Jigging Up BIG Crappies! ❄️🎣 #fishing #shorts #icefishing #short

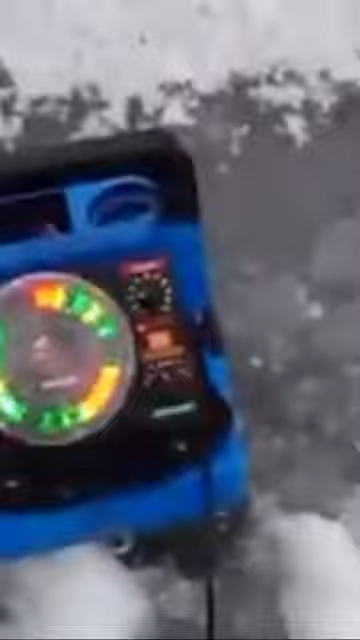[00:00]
Jigging spoons for crappies. Vetzlar screen is loaded with fish.